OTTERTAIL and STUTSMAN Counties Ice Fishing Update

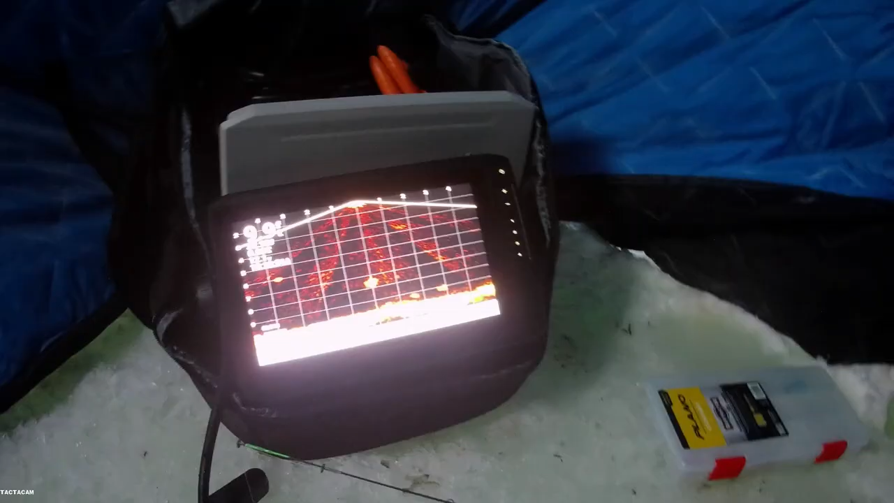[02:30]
Over here, we got the live scope. Super nice.
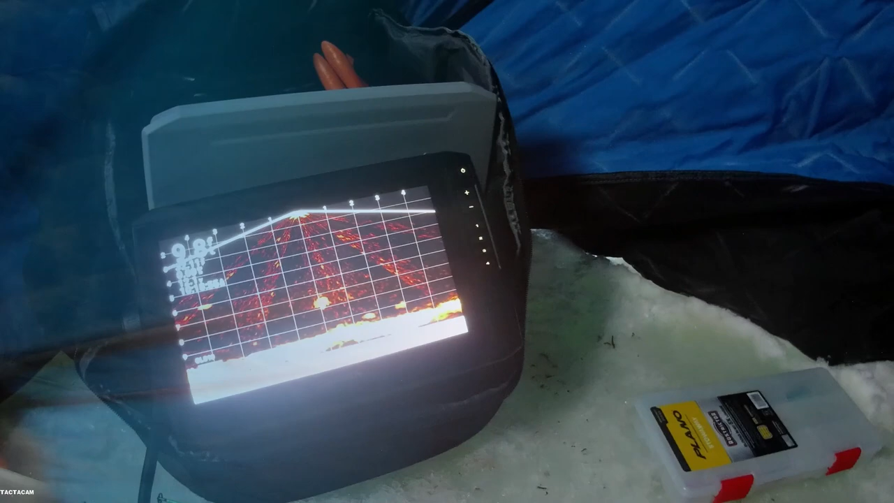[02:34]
My boy Eddie decided to hook that up today for us. Yes, sir. Big plug by Ed.
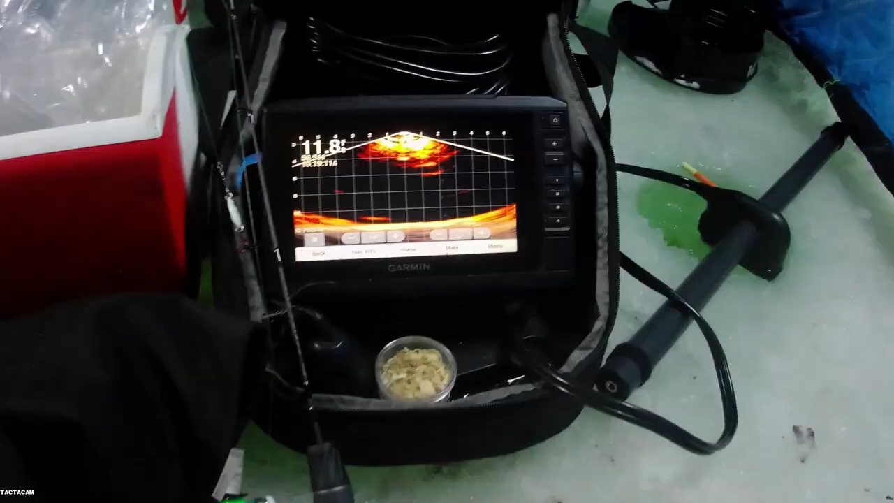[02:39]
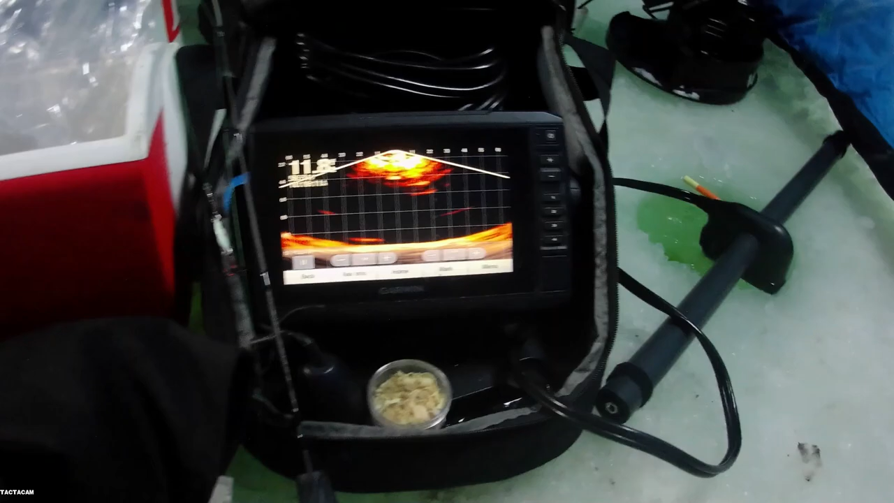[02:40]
Over here we got my Panoptics. We're hooked up in here.
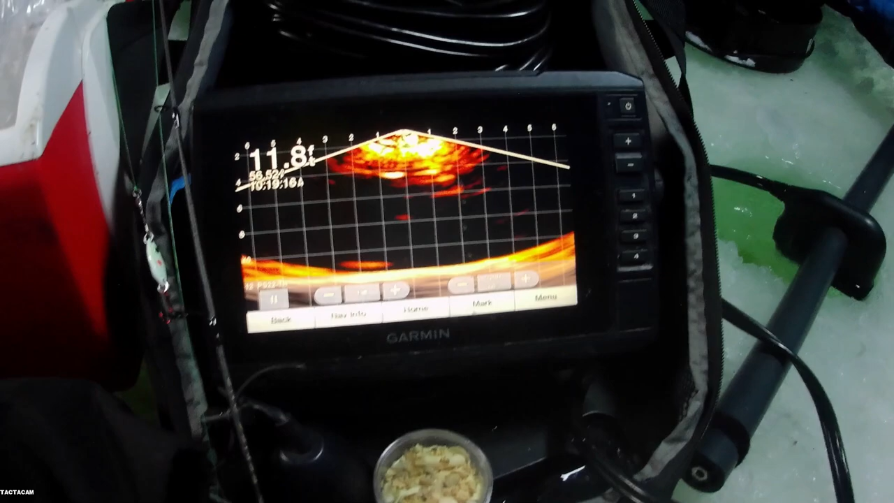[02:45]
We got a lot of electronics going. Frank's utilizing the Panoptics. He's also got a Vex over here.